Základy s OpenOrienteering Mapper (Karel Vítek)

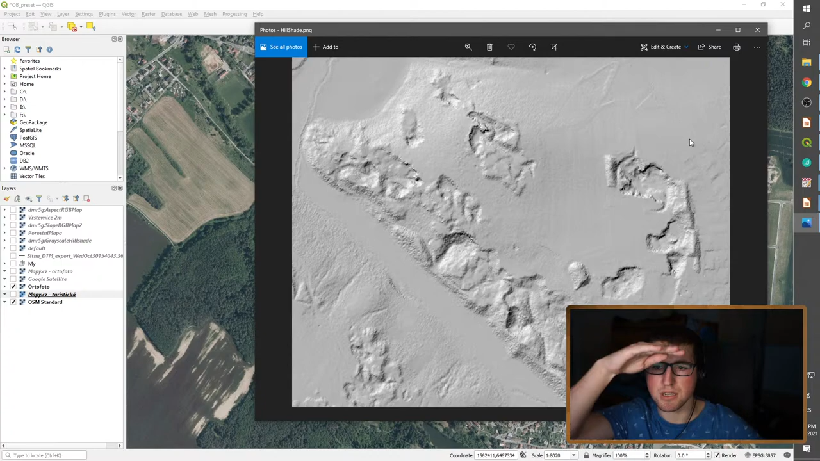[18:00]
To je jedna věc a dá se z toho generovat i různý že třeba se vezme a odečte se to, kde se odrazil nejvejš a kde se nejmín odrazil a z toho získáme vejšku porostu. Takže pak můžeme vědět, kde je paseka a kde je vysoký les, kde je nižší les a podle toho můžeme zase provést nějaký produkt. Tohle je věc, která je poměrně pokročilá a umí právě na to je ta věc, jak jsem říkal, že ten oket je bezkonkurenční zatím. Takže to je věc, která se dělá v okedu, takže případně kdyby to někdo chtěl připravit nebo tak se mi můžou ozvat,
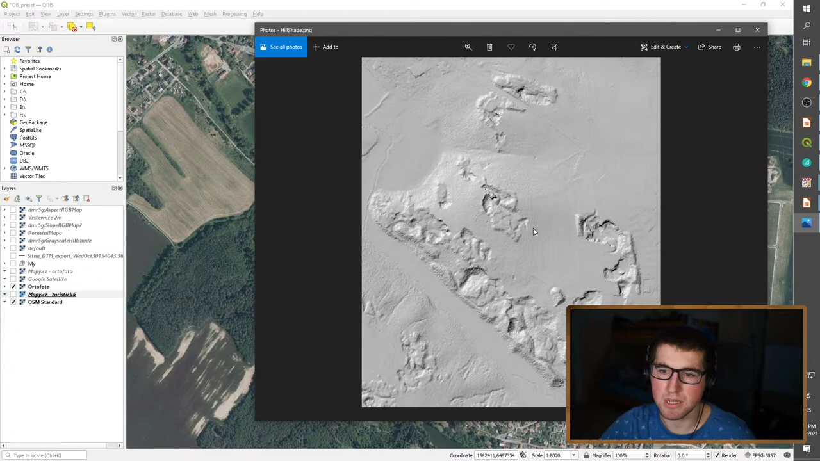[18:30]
nebo případně jakýmukoliv mapařovi jinému, který to určitě pro ně udělá. Ale nemá to smysl pro začátek kam to vysvětlovat.
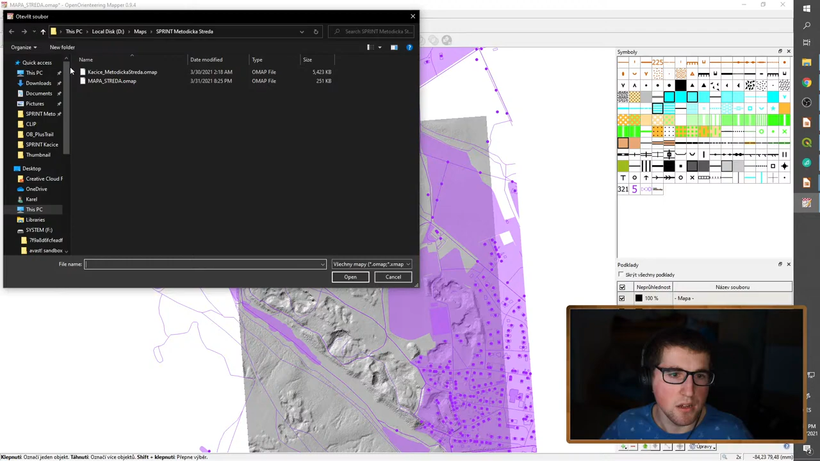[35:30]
tak otevřu nějaký ten soubor, co jsem si připravil předem. A tam to ukážu, že mám víc těch podkladů, tak ne o moc, ale v tom okně podkladů jdou ty podklady přepínat.
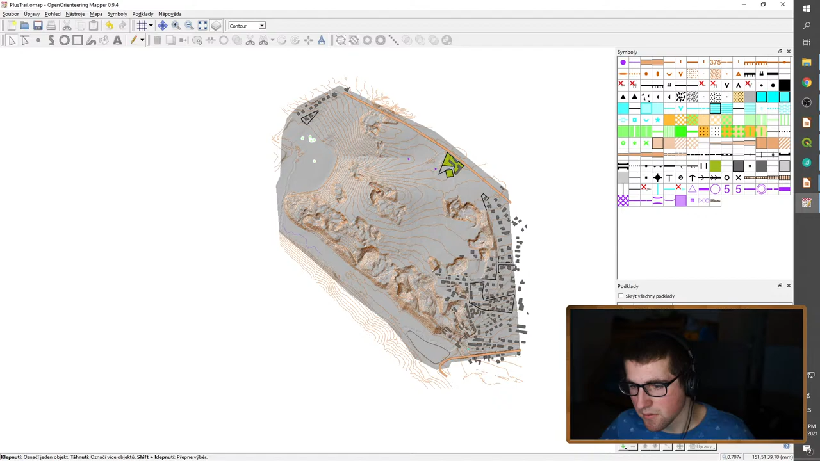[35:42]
To je věc, kterou určitě využijete, ať už v terénu,
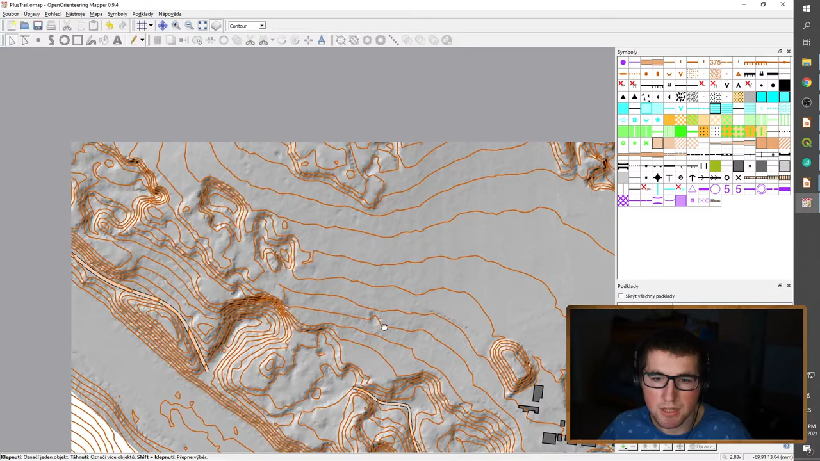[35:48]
nebo pak i při práci tady počítače, tak to je, že jsou věci,
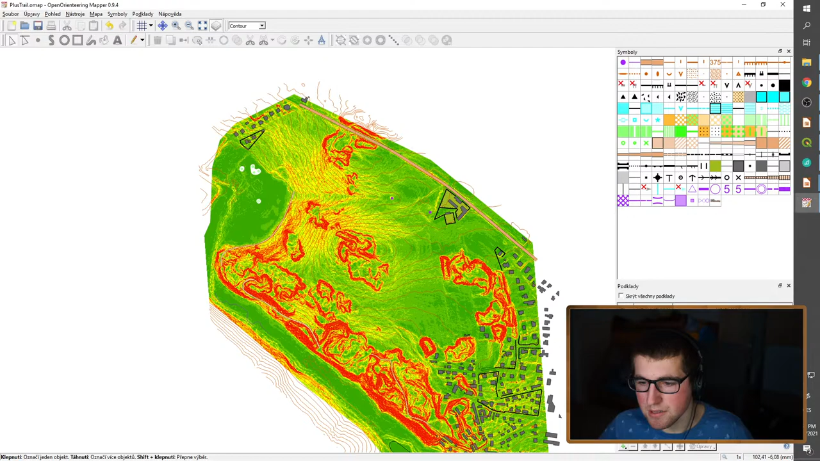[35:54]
které jsou vidět líp na nějakým tom laser scanu a nějaký jsou vidět víc na tom ortofotu.
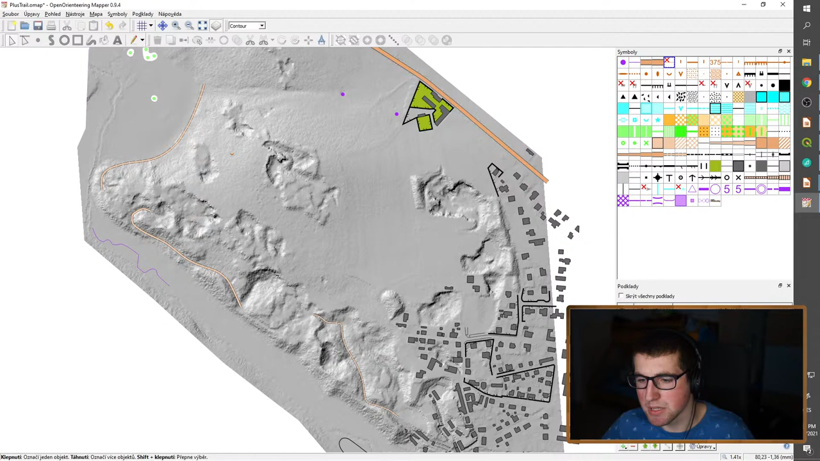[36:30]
případně když si měnit jejich průhlednost, že si je udělám méně průhledný, víc průhledný a tak dále. Takže já začnu tím,
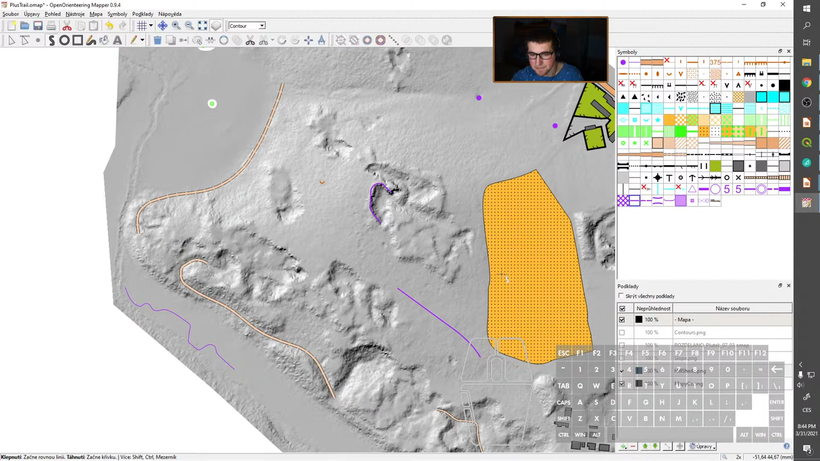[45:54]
tak si ji tu vyznačím prostě nějakou dírou, takhle zase fialově a budu vědět, jo, prozkoumej to, tam je nějaká díra a takhle. A teď už se dostáváme k té práci v terénu. Takže vezmu ten svůj soubor a ty všechny podklady a ještě...